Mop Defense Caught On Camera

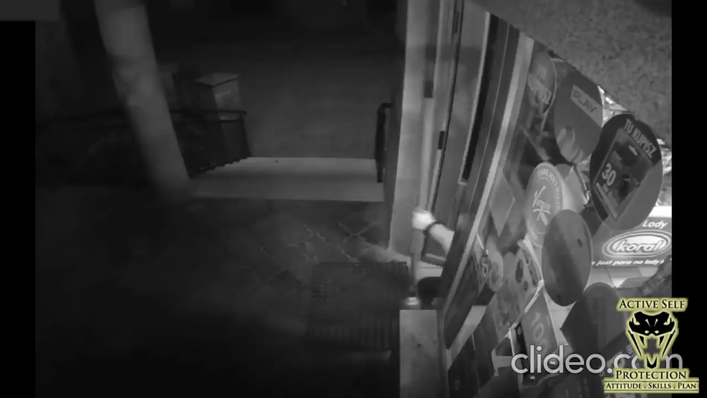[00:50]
And she's going to follow him out there with the mop and try to give him another whack, but he's long gone and that's where this one ends. I've got to admit, I loved it when she whacked him on the face with that nasty old mop.
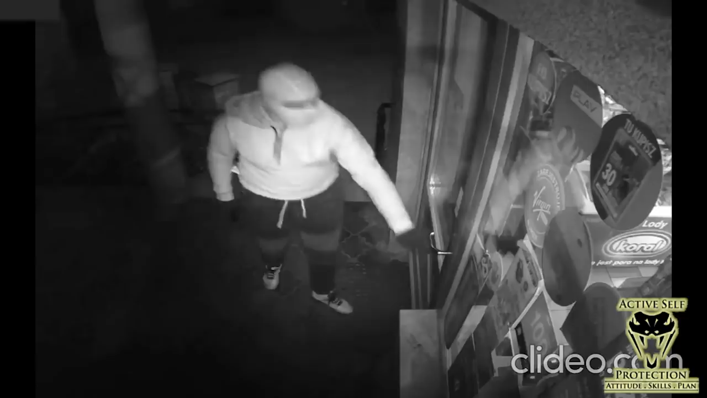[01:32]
It's nighttime. He's expecting nobody to be able to see him, but he uses this, you know, the fact that she can't see outside at all. Now, I don't know that she'd have been able to see anyways because she's mopping and all that stuff. But notice the window here. Everything is, you know, it's all, you know, got a bunch of stuff over the top of it. So that may as well be a wall. If you can, leave those windows open so you can see what's going on outside the store. The more you can see, that gives you attention. Attention buys you time. Time buys you options, right? So I get it. You got to advertise in those things. Now, dude comes in, gun up.